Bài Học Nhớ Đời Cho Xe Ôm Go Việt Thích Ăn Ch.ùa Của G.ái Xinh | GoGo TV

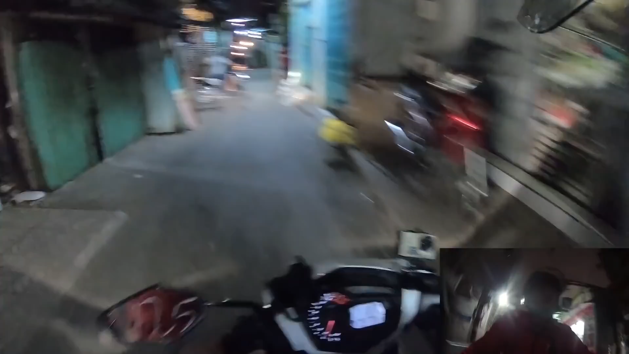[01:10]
À thấy cầu kìa Tại vì mình có đặt cái phút rồi Mình bấm hẻm mà nó không có ra hẻm Ngộ vậy Tới cái cầu Mà quên hỏi hẻm là có qua cầu hay không?